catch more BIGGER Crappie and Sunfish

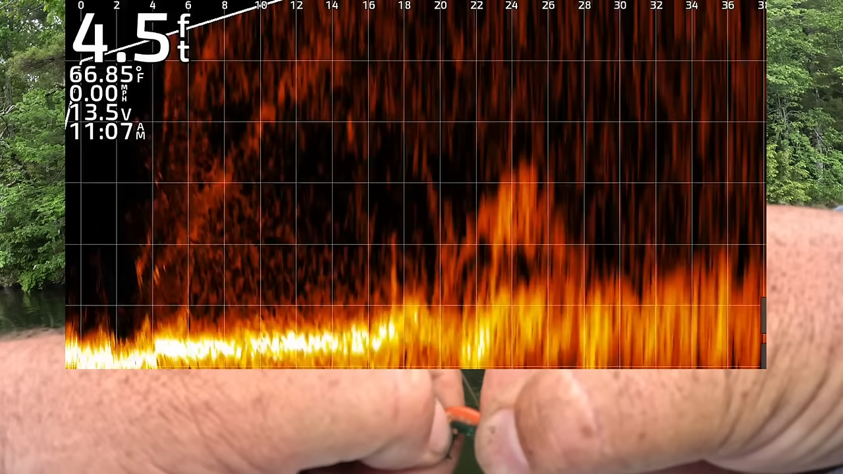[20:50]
On screen: depth 4.5 ft, water 66.85°F, speed 0.00 mph
and a chartreuse tail. So that's what these guys are feeding on right now, are little baby bluegill, baby pumpkin seed. So there's, you should see my bait start entering right about now. That's me coming over.
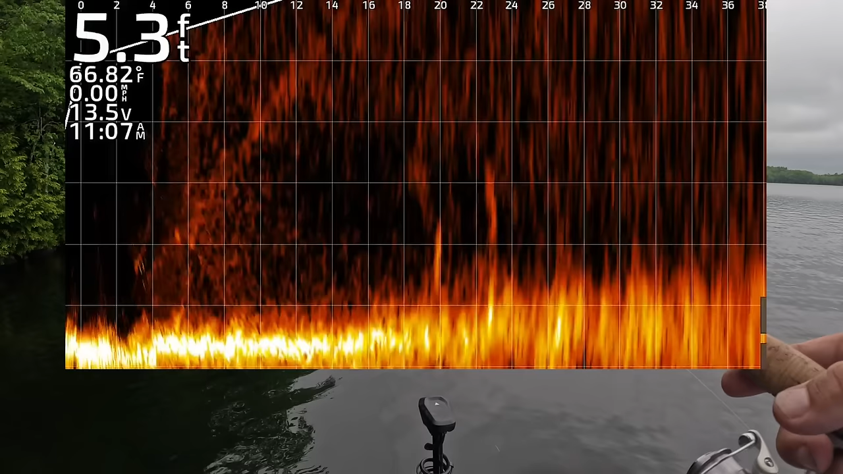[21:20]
On screen: depth 5.3 ft, water 66.82°F, speed 0.00 mph
I'm not seeing any fish anymore.
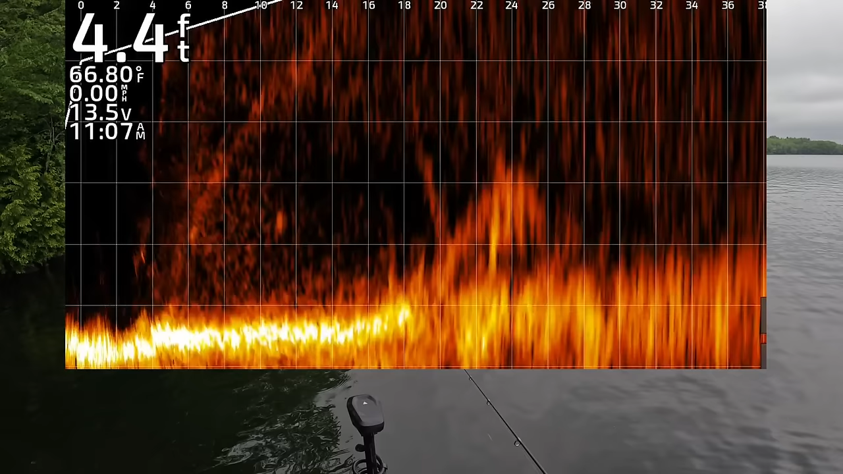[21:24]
On screen: depth 4.4 ft, water 66.80°F, speed 0.00 mph
But I think there's some fish really, really tight to that limb, so I'm gonna throw right into it.
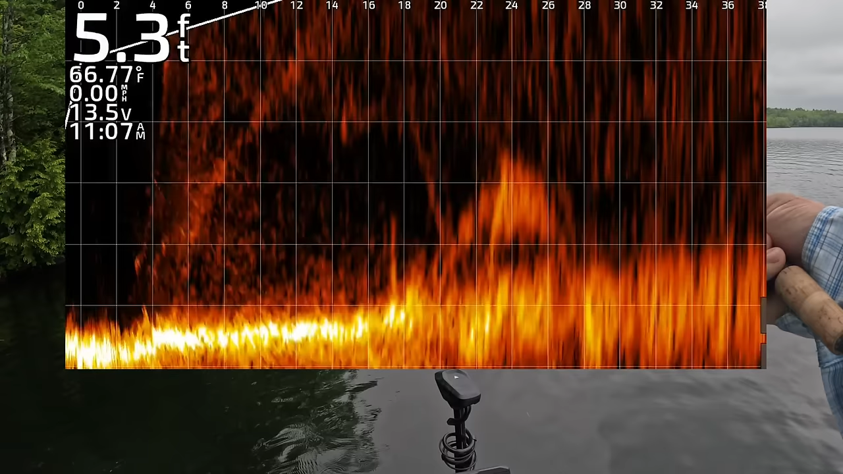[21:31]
On screen: depth 5.3 ft, water 66.77°F, speed 0.00 mph
That's me dropping on top of it now. I'm gonna slowly pull it away so it doesn't land in the branches.
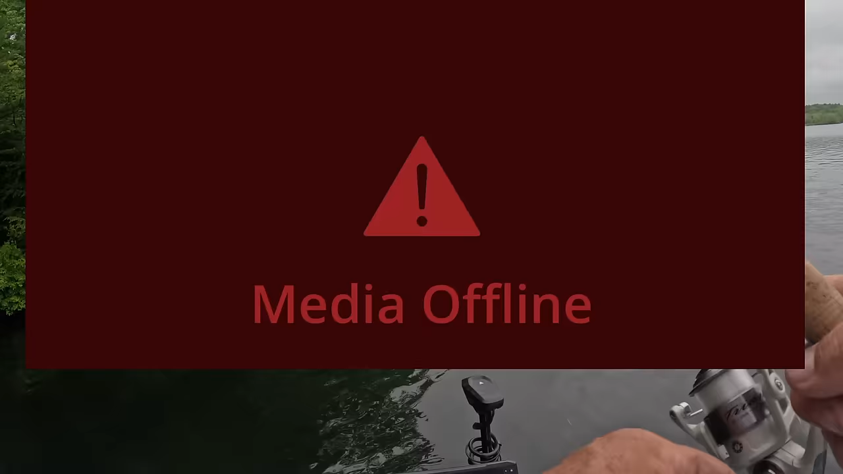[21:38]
And that slow pull is just enough action for these fish.
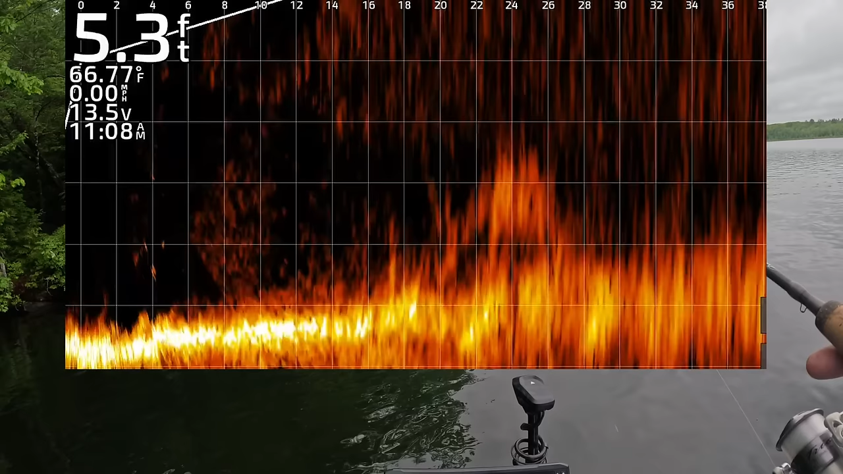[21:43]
On screen: depth 5.3 ft, water 66.77°F, speed 0.00 mph
That's me coming over that stick again. All right, so we got nothing on the screen, so now we're gonna...
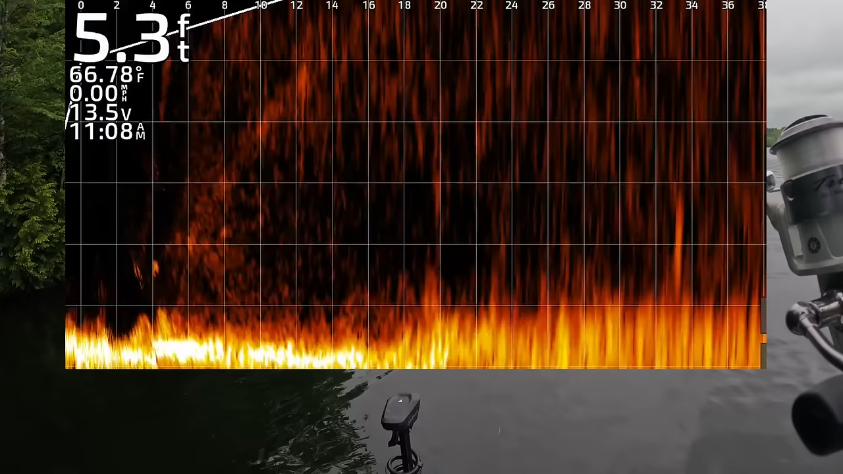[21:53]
On screen: depth 5.3 ft, water 66.78°F, speed 0.00 mph
All right, there's a fish right there at 34 foot. Let's throw out to him.
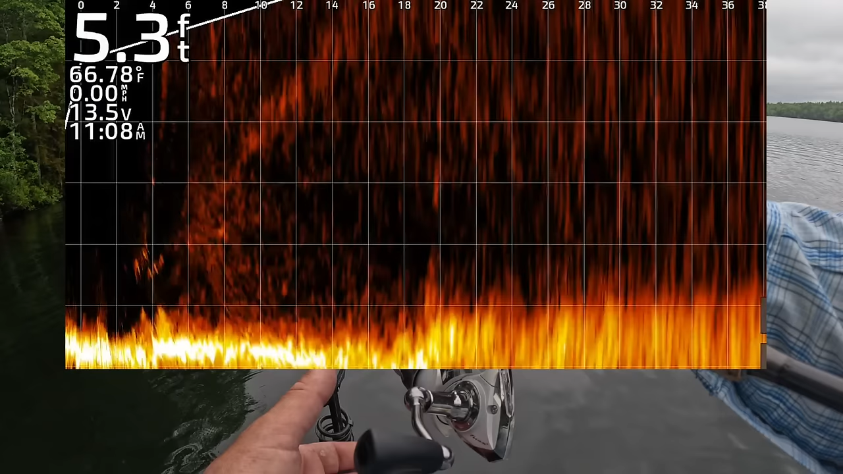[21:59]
On screen: depth 5.3 ft, water 66.78°F, speed 0.00 mph
Give these guys in the tree a little break.
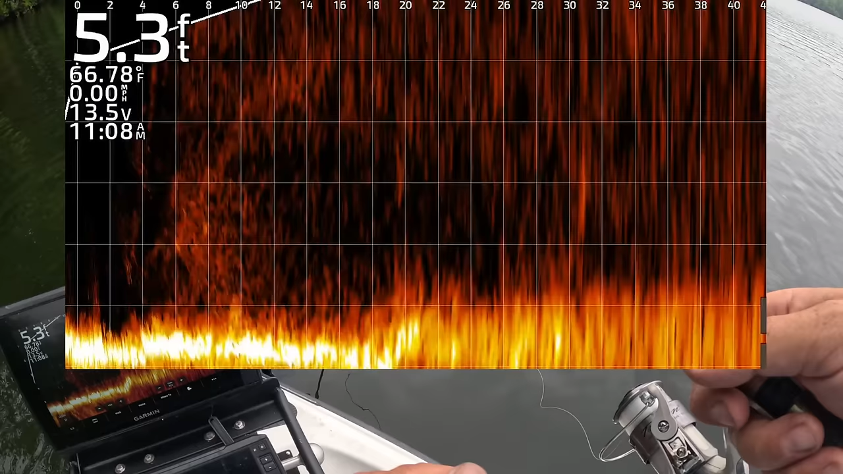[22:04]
On screen: depth 5.3 ft, water 66.78°F, speed 0.00 mph
Yeah, we got one coming in pretty hot on my bait right now. Two coming in hot.
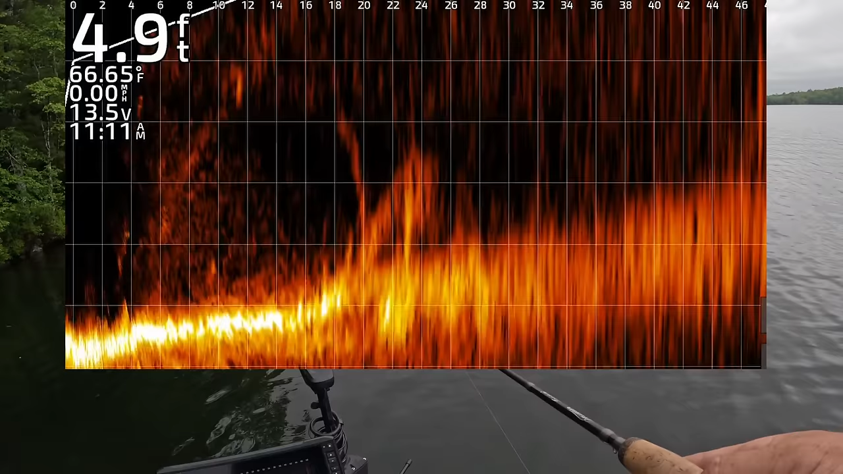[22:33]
On screen: depth 4.9 ft, water 66.65°F, speed 0.00 mph
Got a bite while I was dinking around. Oh, those are white perch out there.
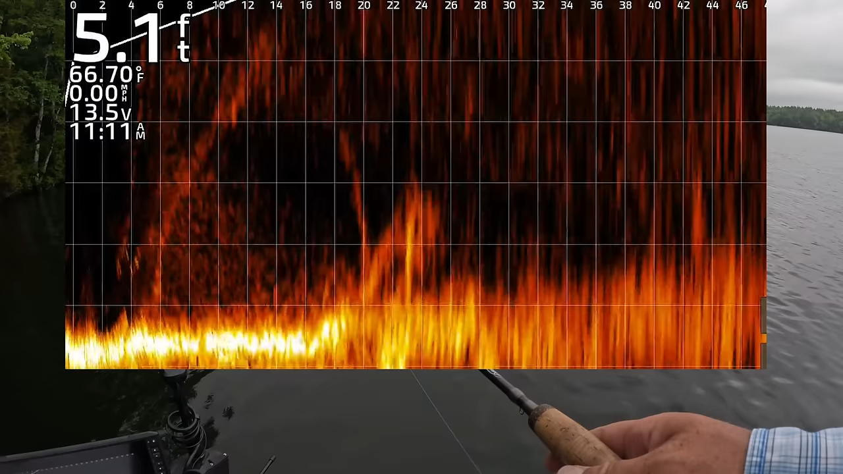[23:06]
On screen: depth 5.1 ft, water 66.70°F, speed 0.00 mph
All right, let's see what's back in this tree. There's something beyond the tree. I just landed on him.
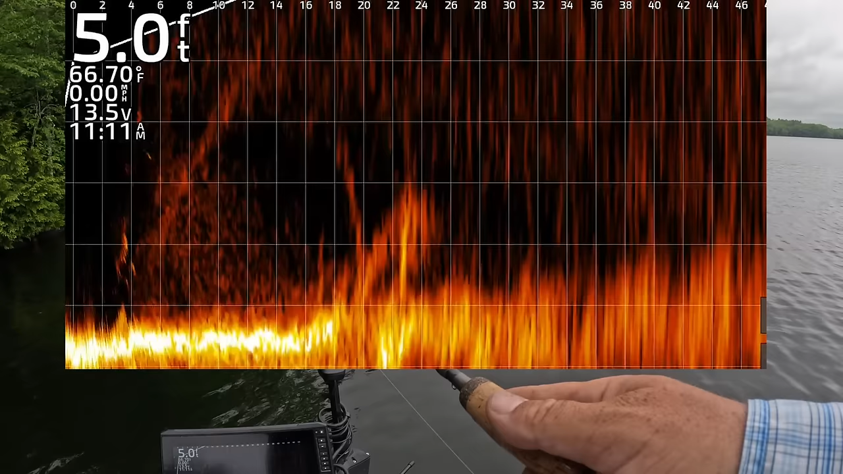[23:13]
On screen: depth 5.0 ft, water 66.70°F, speed 0.00 mph
Let's see if he bites. He's on me.